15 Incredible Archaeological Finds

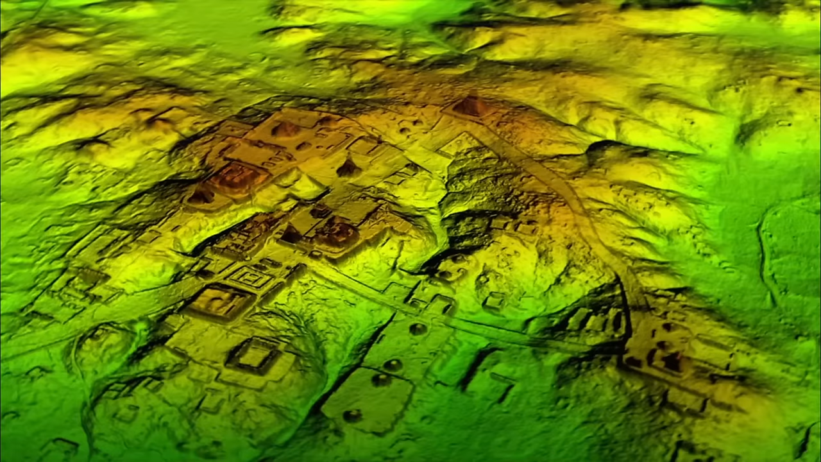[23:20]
raised ceremonial area constructed between 1000 and 800 BC. Contrary to previous beliefs that Maya society gradually evolved from small villages to urban centers,
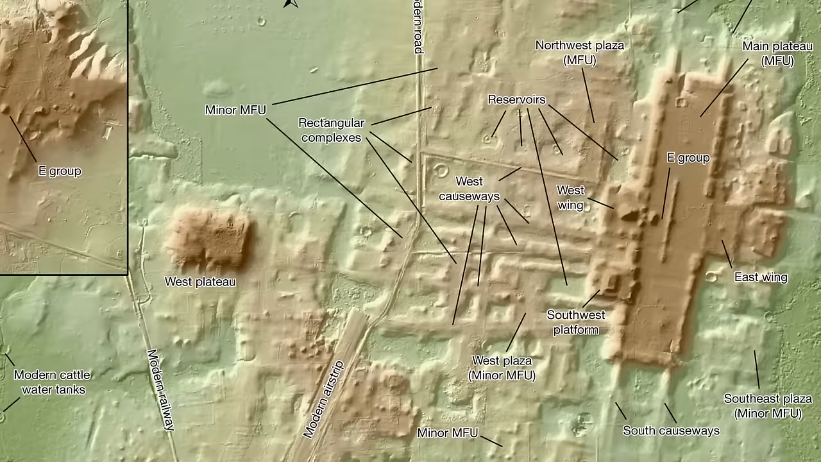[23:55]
The city's layout, characterized by round or square mounds near a long rectangular platform,
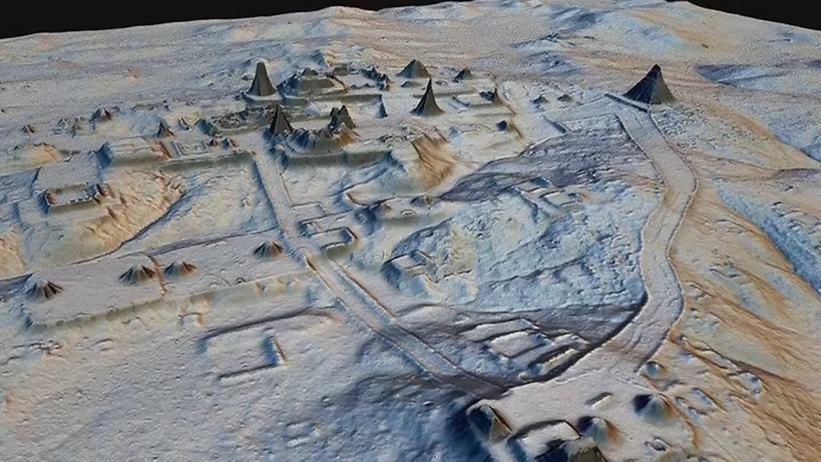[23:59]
mirrors structures in later Maya cities associated with public rituals. Aguada Phoenix itself shows what these people were truly capable of those 3,000 years ago.